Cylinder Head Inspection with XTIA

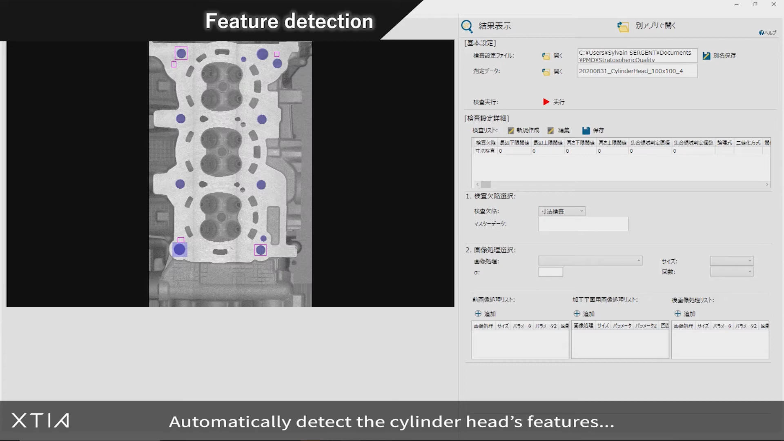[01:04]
Automatically detect the cylinder head's features with your custom recipe and assess the quality of the part in a single click.
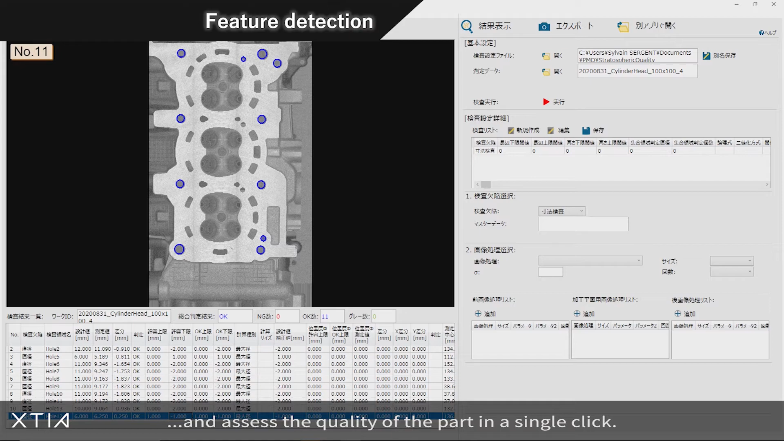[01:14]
Extract the volume of the combustion chambers and match each chamber to the right piston.